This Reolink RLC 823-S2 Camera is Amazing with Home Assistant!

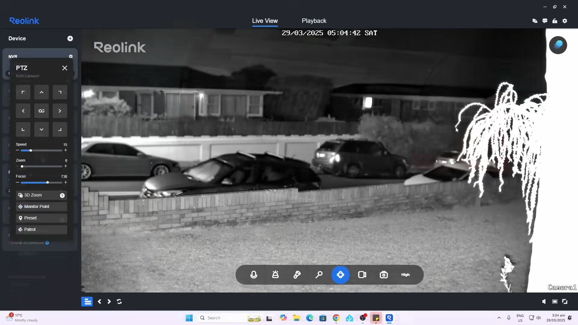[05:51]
have a look at our night vision mode now you can see currently we're in the infrared system so we've got the black and white images if we switch on the spotlight over here you'll
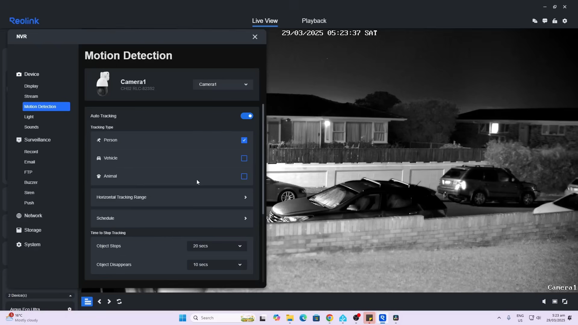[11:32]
sensitivity that can be adjusted we can also do an object size so we can select exactly how large or small a person vehicle and animal needs to be to be detected as well as setting no detection nut zones so overall i am